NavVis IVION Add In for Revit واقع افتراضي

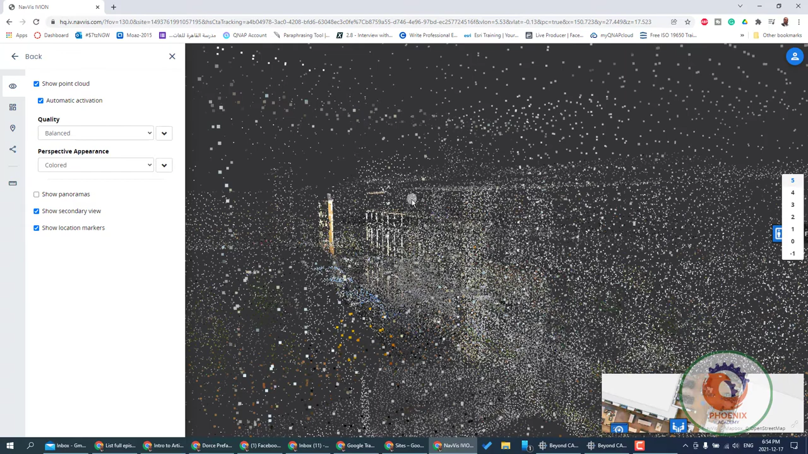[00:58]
يبقى ده كده معمول بلايزر سكان الكواليتي حسب ده سرعة النات اللي عندك
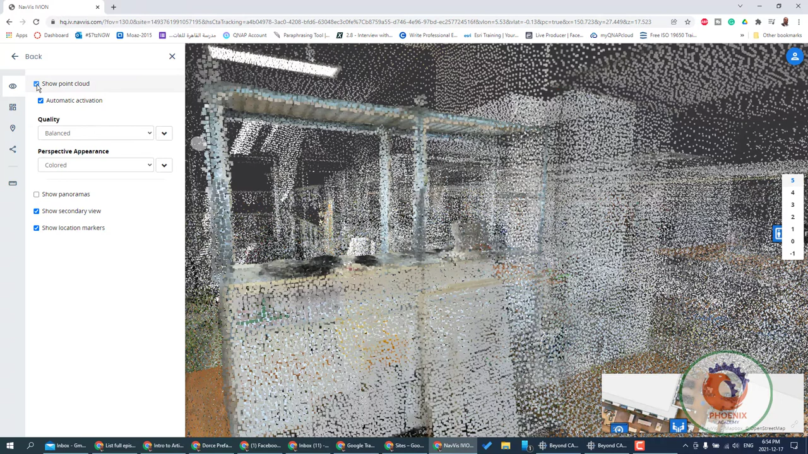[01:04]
هنا بقى كل الاماكن اللي موجودة ممكن تقول له مثلا عايزين نروح عند غرفة ال i t طبعا هتبقى غرفة صغيرة